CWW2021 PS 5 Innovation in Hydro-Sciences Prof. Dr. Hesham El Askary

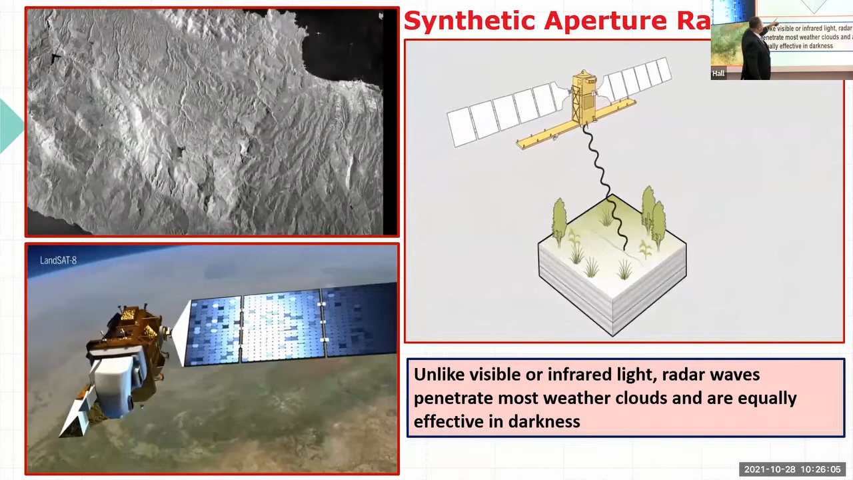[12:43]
which is going to come back, like, you know, how the SAR technology is working. So basically, like, you are sending the beam from that sensor to a specific location, and the beam bounces back towards the satellite.
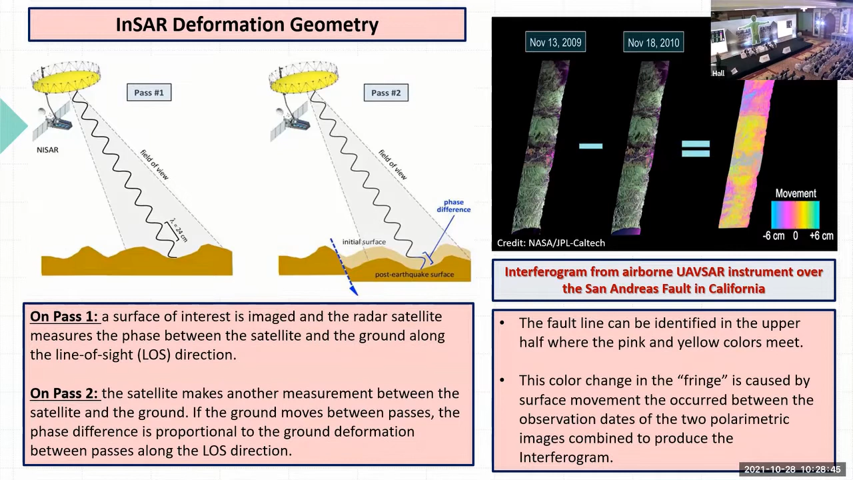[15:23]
That kind of edge is the representation of that structure, and then you can see the motion happening in the vertical direction.
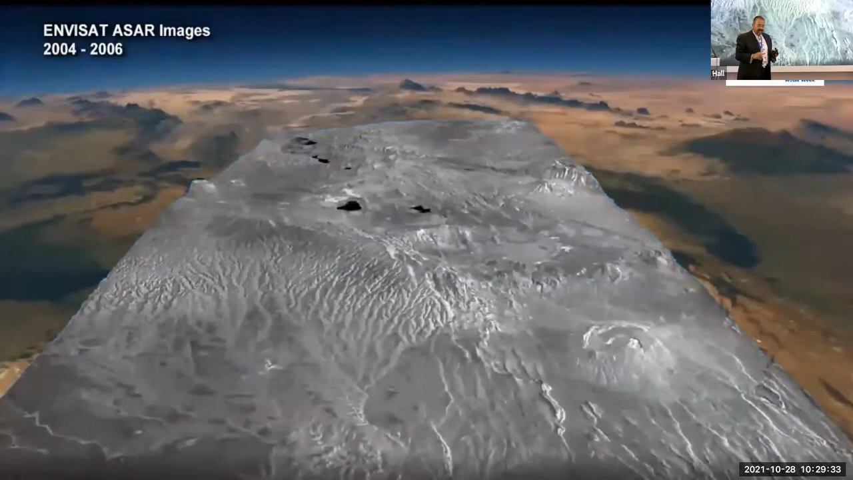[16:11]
I have another satellite image at the same exact location. A few days later, I have another satellite image on the same exact location, and I make sure that they are geolocated.
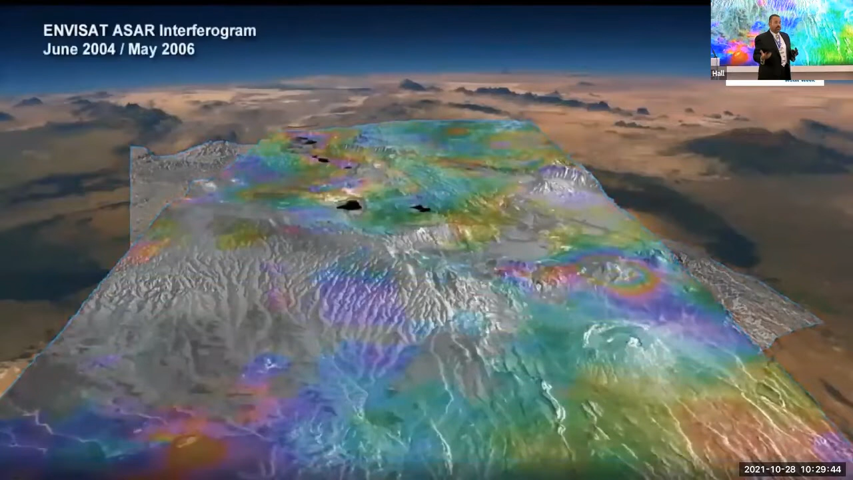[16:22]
So we do something which is called coherence in order to check the quality of the images. Then we create that interferogram.
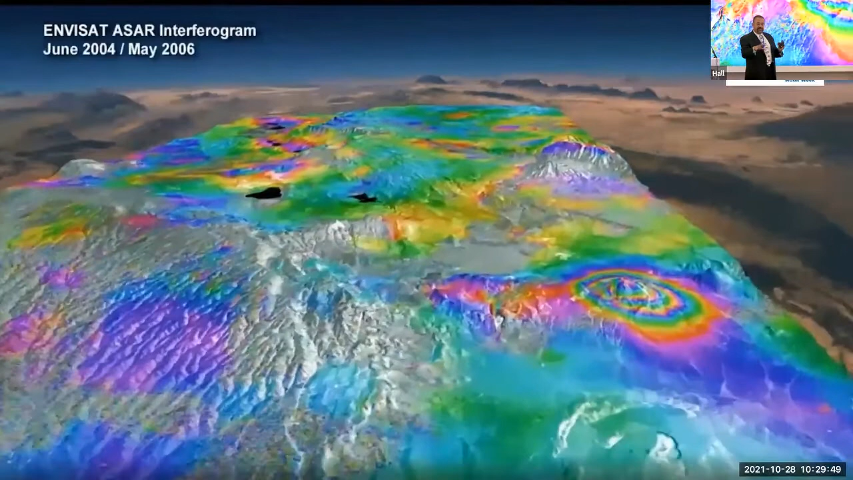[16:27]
These colorful images represent for you the change in the altitude.